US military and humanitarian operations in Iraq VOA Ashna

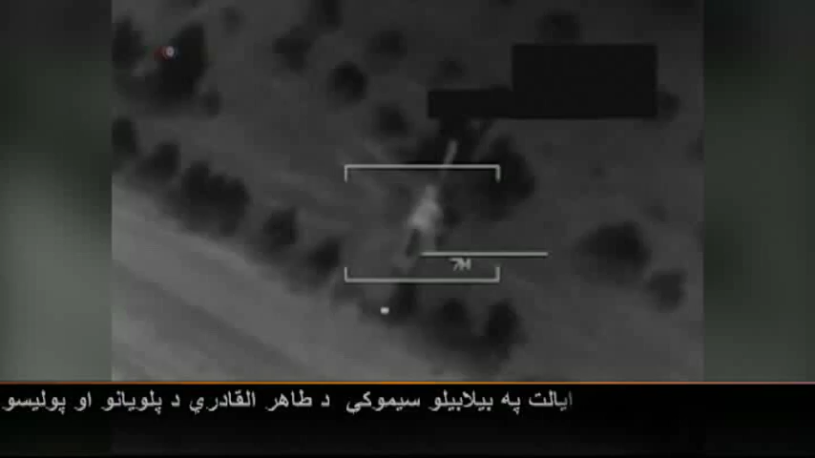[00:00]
دی امریکا دی متحده ایالتونو دزوکونو دی اراق پا شمال که دی اربیل خارت نگده دی داعش دی جل پروسلوالو دی گنشمیر هوایی بریدونو ویدیو خپره کرده. دی دفا وزارت ویان جان کرد بیوایی دا بریدونه دی اربیل چخه دی دفا پا مخکره کرده.